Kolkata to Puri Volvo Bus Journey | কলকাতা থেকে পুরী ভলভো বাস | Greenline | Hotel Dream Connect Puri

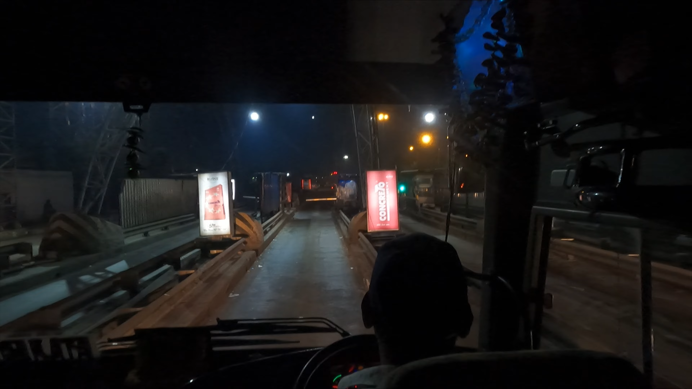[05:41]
नैशनल हाईवे सिक्ष्टीन धोरे दारून गोती ते आमादेर बास एगातो थाकले हो तार गौन्तो बद दिके हाईवे ते रास्ताए एतोटाई अंधोकार जे दिनेर आलोते नाम जाना जायेगा गुलो क्यो राते रंधोकारे चेना जाच छिलो ना
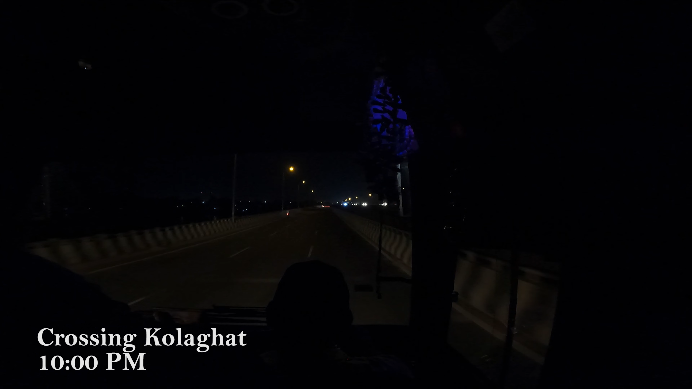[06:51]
कोलाघाटेर पर्थेकेई रास्ता आरो अंधोकार एबंग निज्जन हते शुरुकोल्लो रातेर शे निज्जन हता भेत कोरे आमादेर बास ताद दुरूतो तार परिचोय दिते दिते एगिये
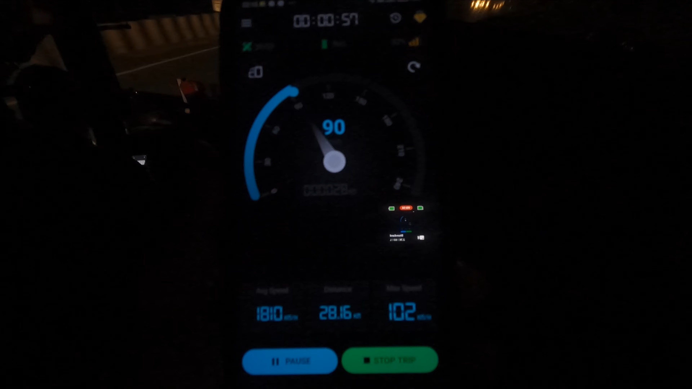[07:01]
चोल्लो ता तक्खुने बासेर अनेक जात्री घुमिया परे छेन शुदू मात्रो आमी एबं गुटिका एक सहजात्री जेगेरो इलेन
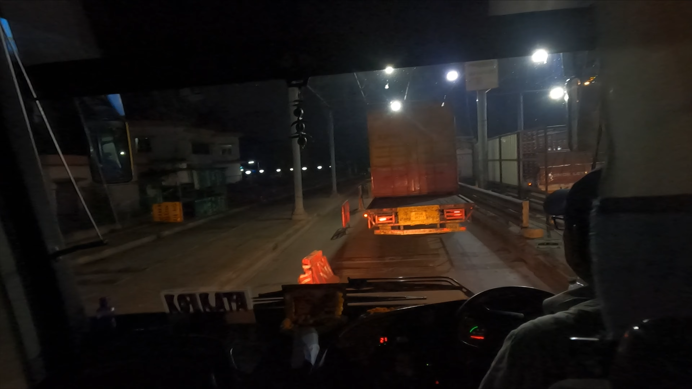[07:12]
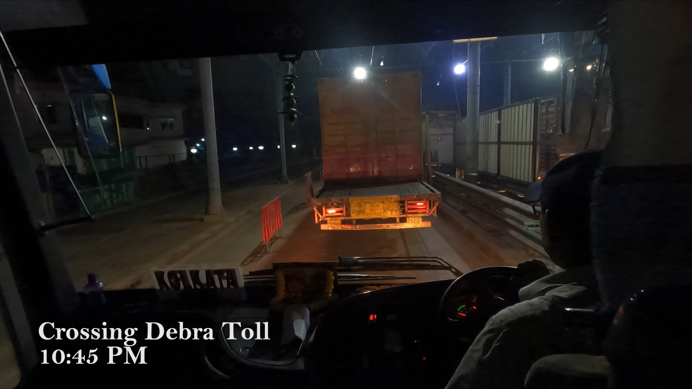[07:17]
रात ती राखन पोने एगरोटा आर आम राखन डेबरा टोल क्रस कोच्छे